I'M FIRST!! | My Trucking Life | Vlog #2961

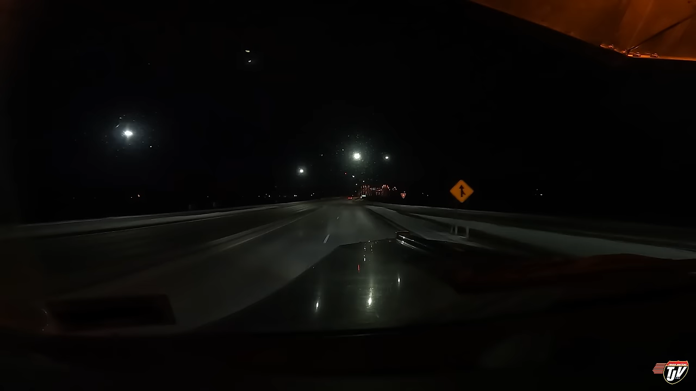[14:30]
and we did manage to fit a little bit a little bit of that sailboat fuel right at the back of the trailer just crossing into North Dakota be legendary
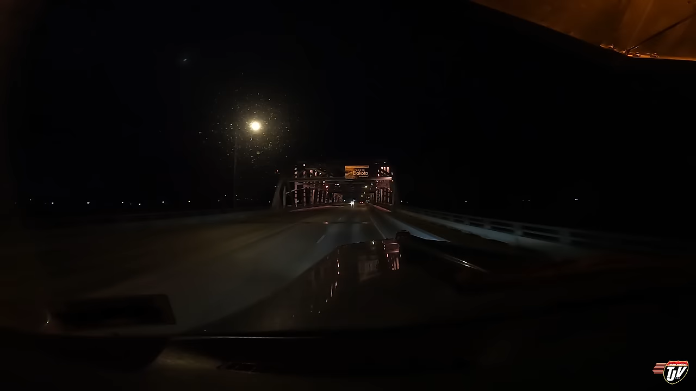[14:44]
we're in Grand Forks as soon as we cross this bridge come on Karen let them know
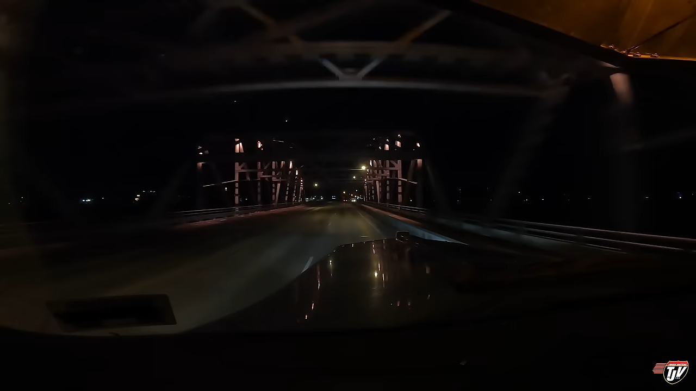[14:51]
crossing border entering North Dakota in one kilometer slight ride on North Washington Street US 81 BL nope we're going to Flying J in Grand Forks they are the winner of today's cheapest juice
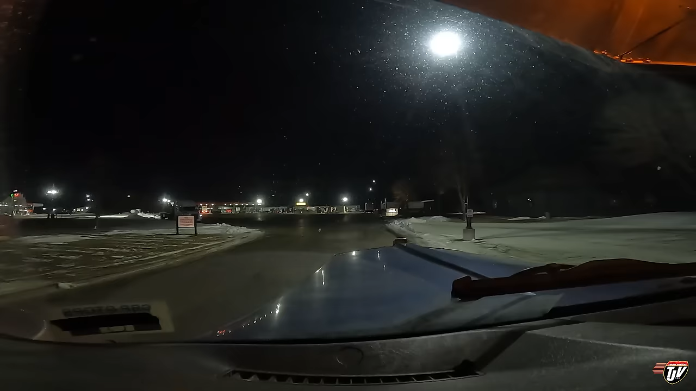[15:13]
oh yes all the construction here they only got three pumps open there's one available this is where we spent the night with that oversized load waiting for the technicians to come and fix it the bolts started coming loose on it
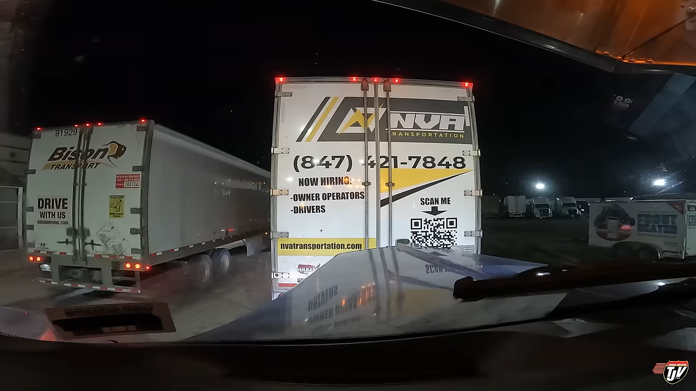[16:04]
why are you coming backwards don't roll back too far there driver and the pumps what's he doing what are you doing there NVA I'm right behind you here